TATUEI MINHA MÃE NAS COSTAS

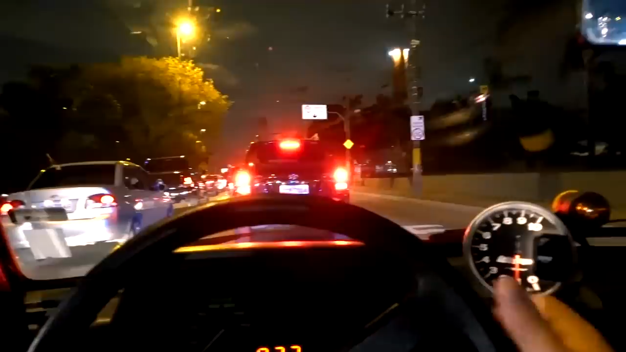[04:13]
pega a visão do trânsito que eu pego diário, cara, eu saí de casa às 5h50, são 6h30, falta meia hora pra eu chegar na faculdade,
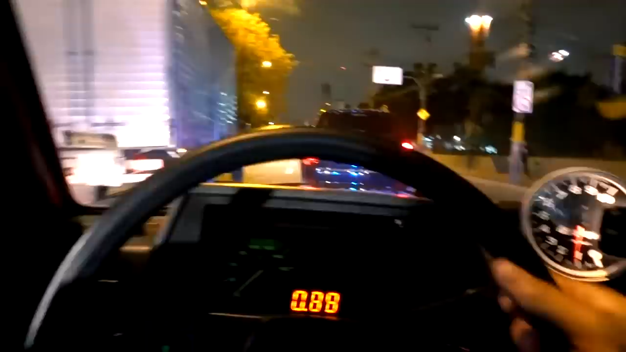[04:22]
falta mó, sei lá quantos quilômetros ainda, e mal passei essa marginal de ET, velho. Então, próximo semestre, pensando seriamente, eu havia dito pra vocês, né, ou alugar ou comprar um apartamento mais perto do centro, e de semana ficar pra cá, não sei ainda, ou trocar a faculdade, velho, tem mais 3 anos aí pela frente, né, mais ou menos, ficar pegando isso aqui todo dia, não dá não, velho.
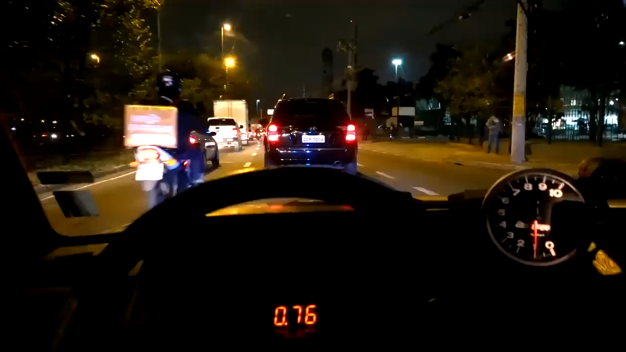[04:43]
Então vou ver o que que eu faço, vou ver se tem alguma faculdade de nutrição mais perto, e vou trocar, mano. Xenonzão chama atenção aí, velho, pega a visão do bagulho,